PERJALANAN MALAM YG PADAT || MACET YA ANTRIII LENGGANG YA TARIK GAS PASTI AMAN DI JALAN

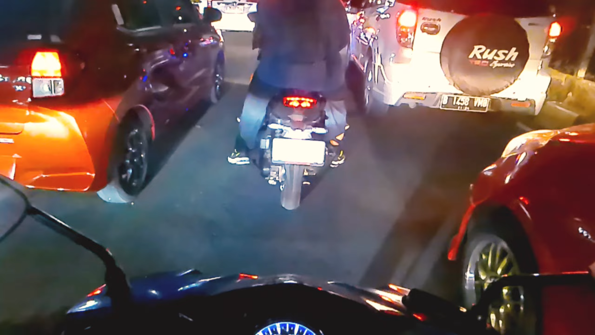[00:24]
Biasa nih, teman-teman lo udah sini pasti macam mulai kayaknya bro.